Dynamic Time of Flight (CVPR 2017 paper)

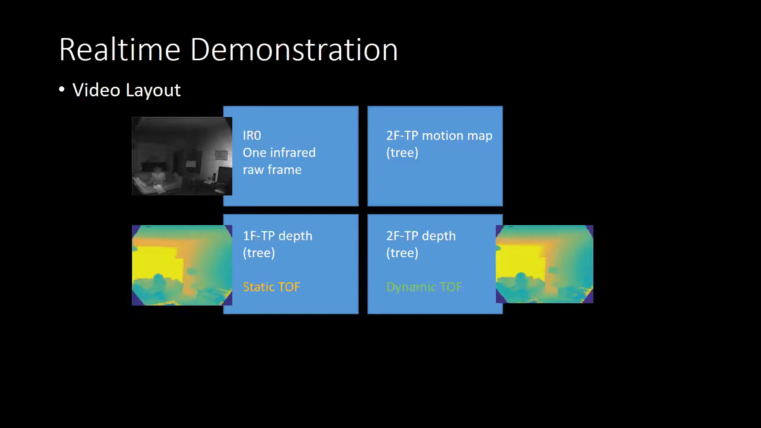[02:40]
In the top right, we show the motion map statistic. Which indicates whether the dynamic time of flight model uses information from previous frames. Pixels shown in blue are assumed to have a large change in imaging conditions. And therefore, information from previous frames is ignored. Pixels shown in yellow are small change pixels.
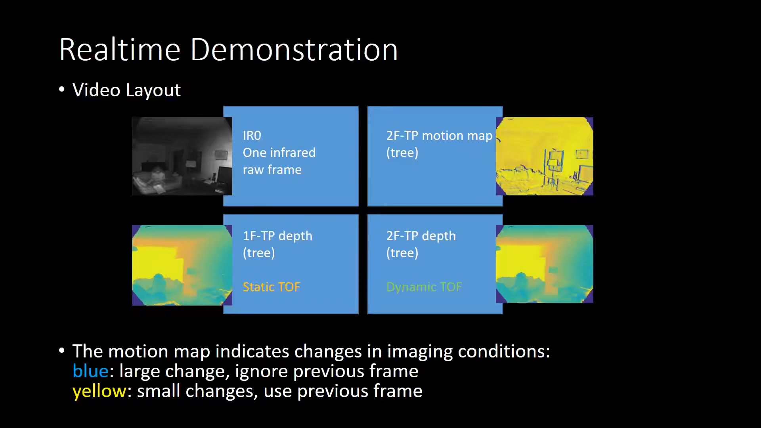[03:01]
And all the information is used from previous frames. Pixels shown in blue are small changes. Pixels shown in blue are small changes. Pixels shown in
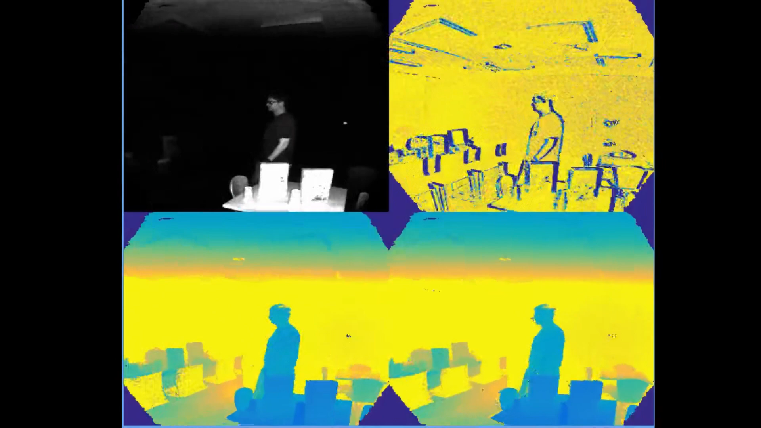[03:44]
room. Scene number three, a different type of room.
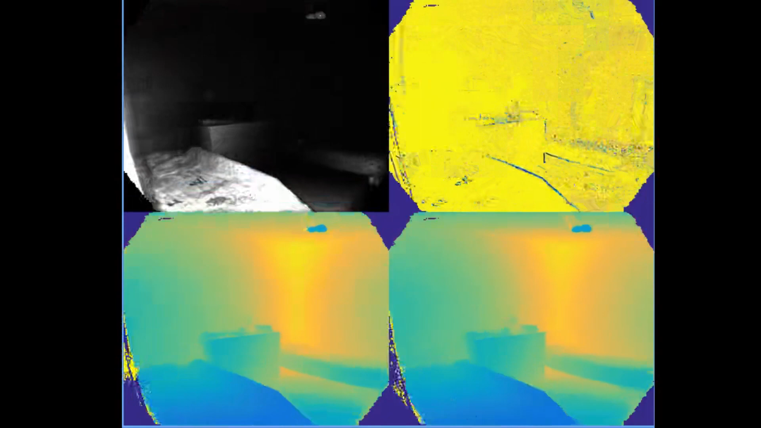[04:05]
Scene number four, containing fast scene motion.
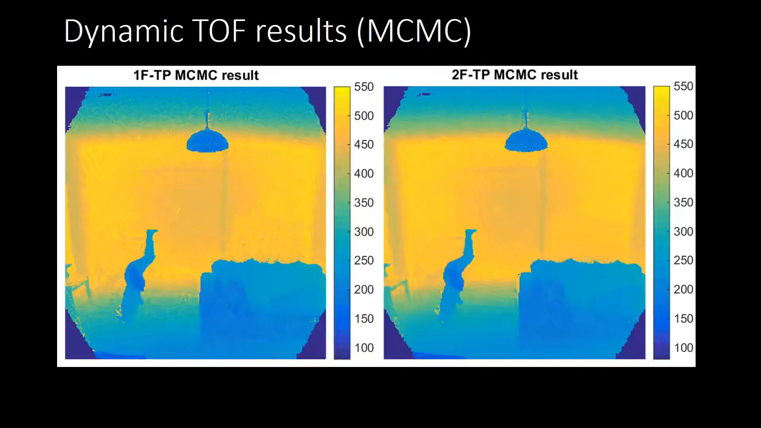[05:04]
In the depth inference results, here on the left the static result and on the right the dynamic result, we see a couple of effects. First of all, in the lampshade and the sofa, there is a clear,
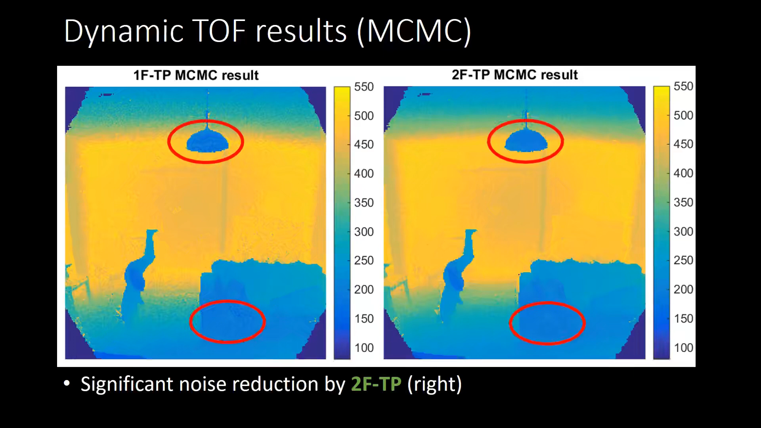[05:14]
visible reduction in depth noise in the dynamic model.
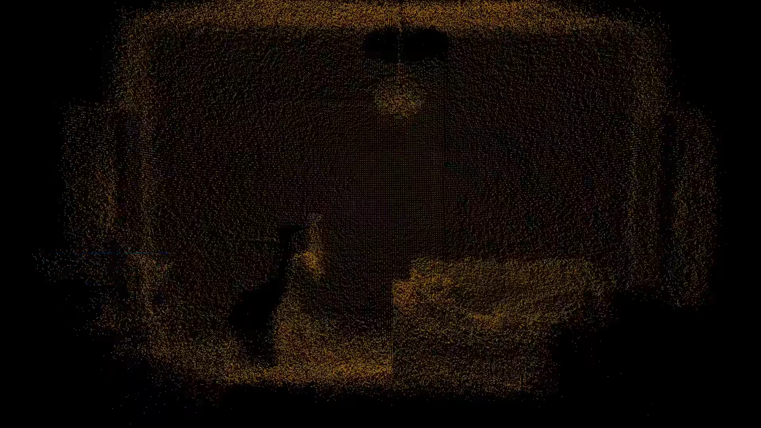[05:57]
In this side view, you can see the results obtained by the static time-of-flight model.
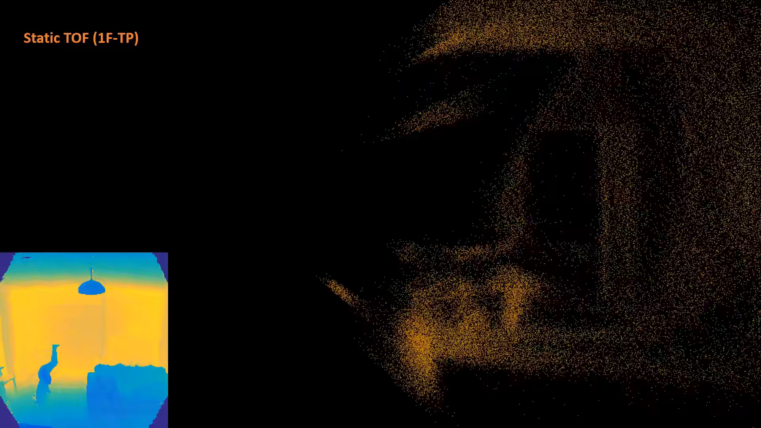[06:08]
On the lampshade, there is significant depth noise, leading to a poor reconstruction. The dynamic time-of-flight model achieves a better reconstruction due to smaller noise points and depths.
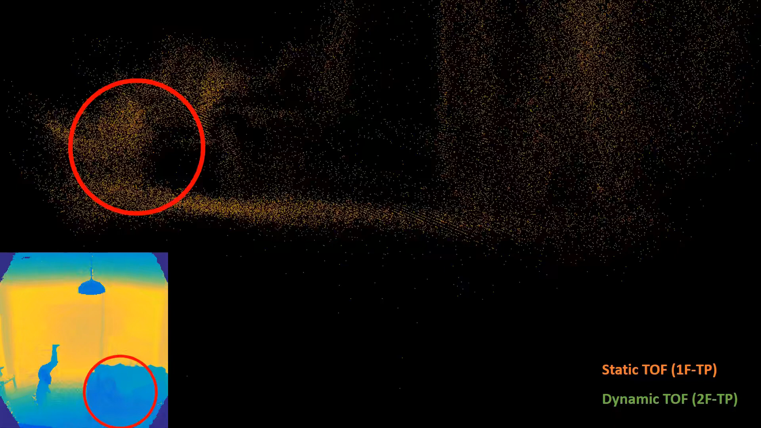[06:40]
The dynamic time-of-flight model reduces this noise significantly.